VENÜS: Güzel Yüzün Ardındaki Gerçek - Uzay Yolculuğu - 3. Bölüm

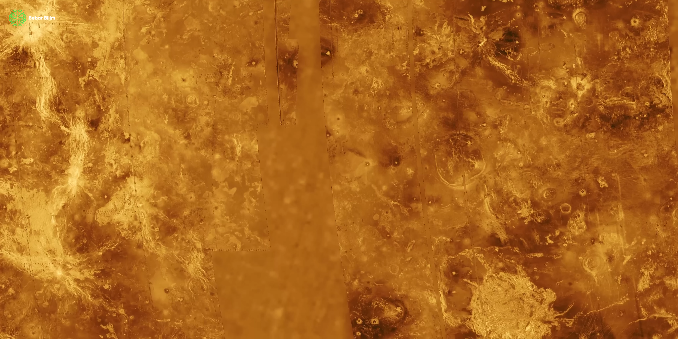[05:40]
Venüs'ün yüzeyi saf, kara, volkanik kayalarla ve sayısız volkandan gelen donmuş lav nehirleriyle kaplıydı.
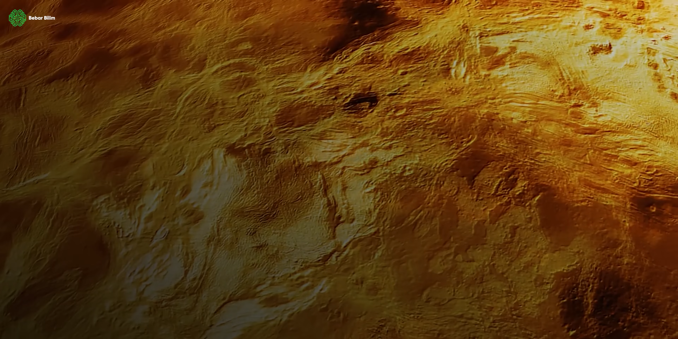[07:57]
Gezegen resmen içeriden gelen bir öfke ile yüzeyini tamamen yeniden şekillendirmişti.